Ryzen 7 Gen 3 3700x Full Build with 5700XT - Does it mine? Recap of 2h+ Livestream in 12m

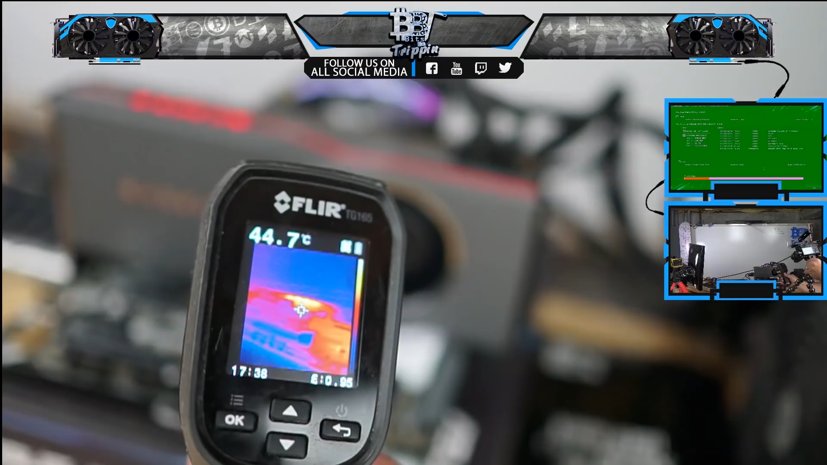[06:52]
On screen: spot 44.7°C
that is the the hot spot there so you see you can see the gpu 26c right underneath that's a hot spot which is where the cooler is